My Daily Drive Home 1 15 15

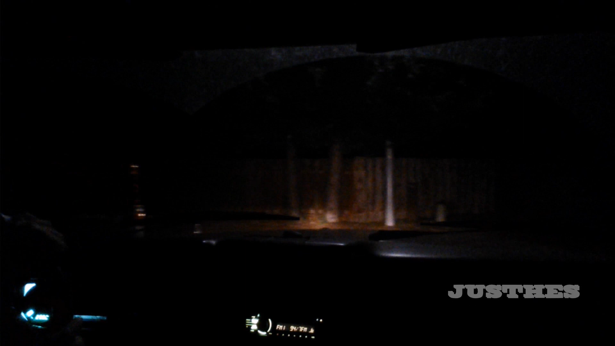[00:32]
Look at all the cars we got!
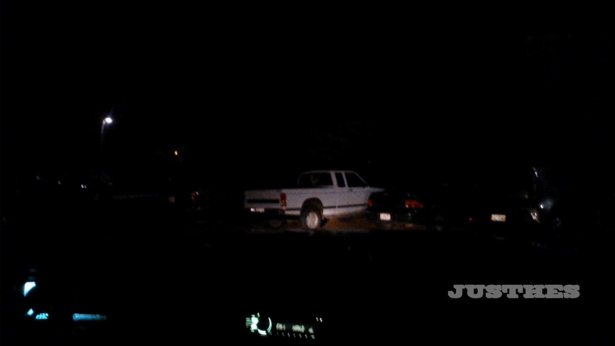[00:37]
Oh, I heard it! I heard it shake!
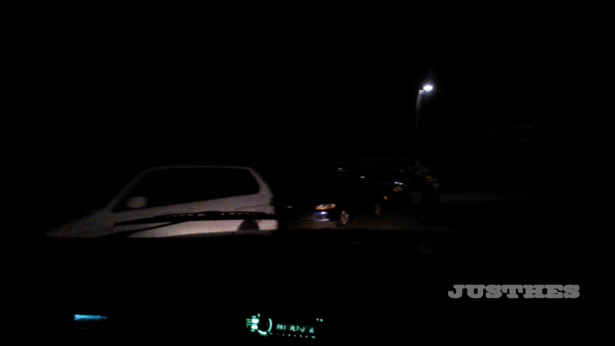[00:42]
Oh, the Honda got smashed! Yeah, boy! There's no talk about it as a Chevy here. You can't even see.
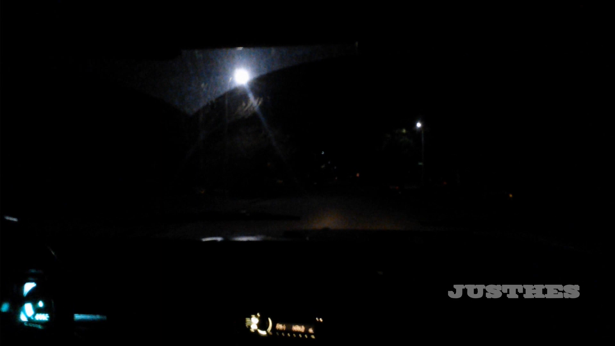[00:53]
Stupid dogs. Unplugged my truck. So, I had to let it idle a little bit longer to warm up. I plug it in so I can just, you know, fire it out and let it run for a couple of minutes, circuit the oil and coolant and then keep going. But, oh no, they're all excited and ran out and tripped on the cord.